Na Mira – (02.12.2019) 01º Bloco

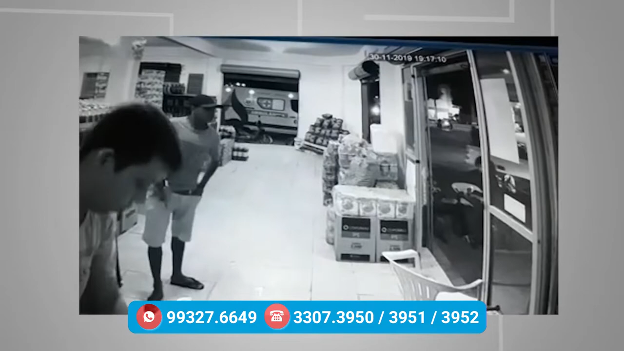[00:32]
Essas são imagens de segurança de uma distribuidora localizada no município de Coari, no interior aqui do estado, próximo ao município de Codajás e município de Tefé. A gente recebe muitas denúncias de que no município há várias ocorrências relacionadas ao tráfico de drogas, relacionadas a assaltos. Nós sabemos que o município de Coari é um município muito rico, mas que passa por um caos na segurança pública. E esse é só mais um caso que acontece na cidade.